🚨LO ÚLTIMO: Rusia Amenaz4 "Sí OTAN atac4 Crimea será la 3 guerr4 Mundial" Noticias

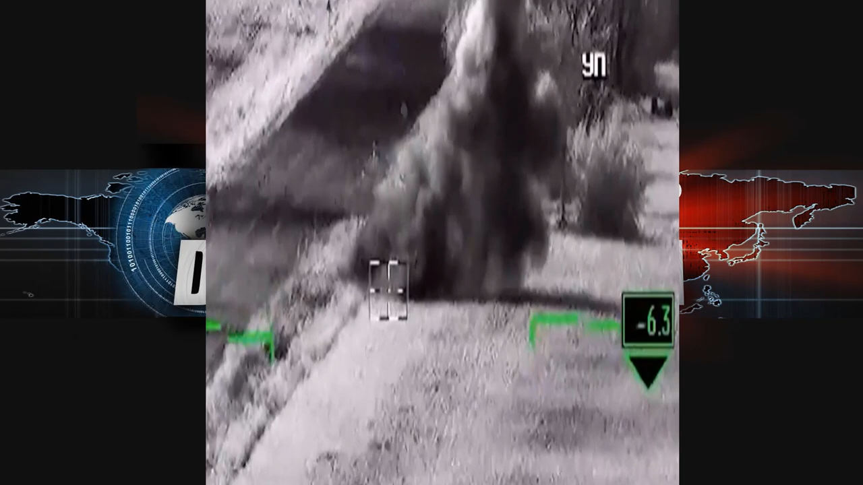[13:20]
En el área de una fábrica de maquinaria de construcción.